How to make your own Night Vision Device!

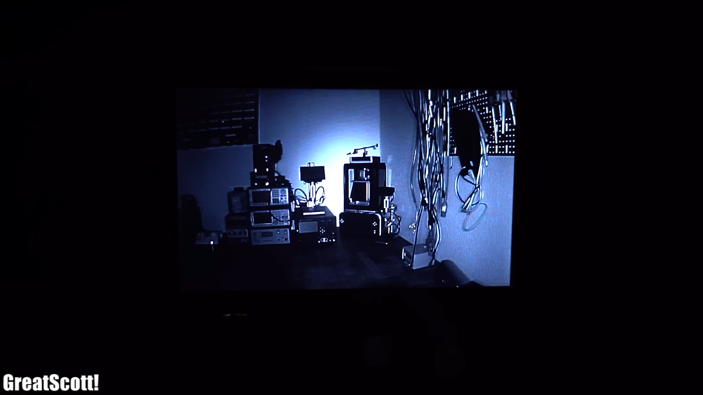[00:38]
After powering the device with a power bank you can see a pretty clear black and white image on the screen which represents the illuminated room in front of it and of course you can fine adjust the intensity of the LEDs in order to achieve the perfect image brightness.